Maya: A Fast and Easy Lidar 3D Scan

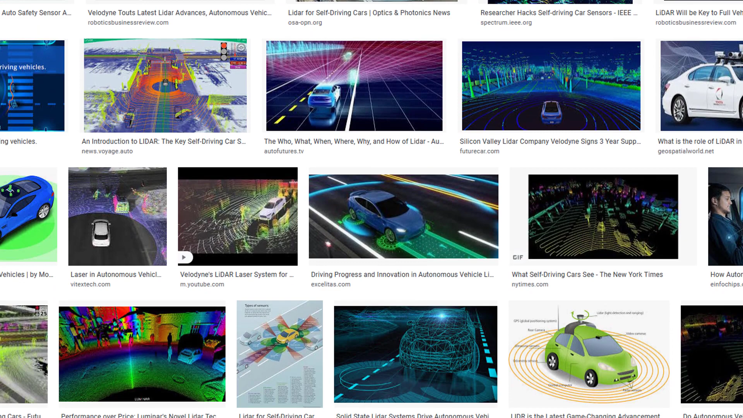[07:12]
Detecting the neighborhood of a car. The LIDAR scanner is very fast doing these things. As you can see now with this built-in LIDAR scanner in the iPad.
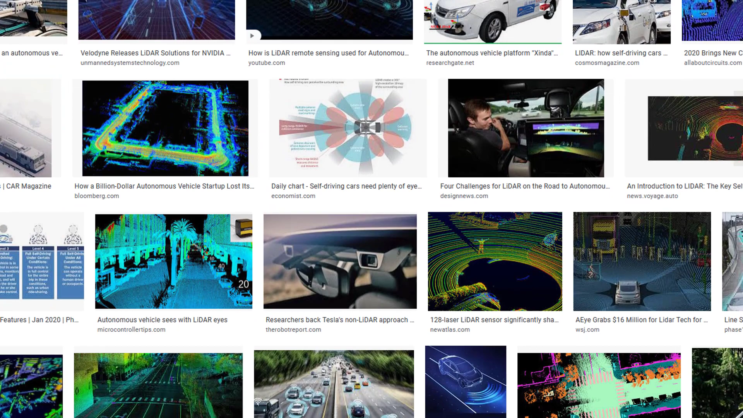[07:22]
Up here is the LIDAR scanner on the very top. Below that are ordinary cameras.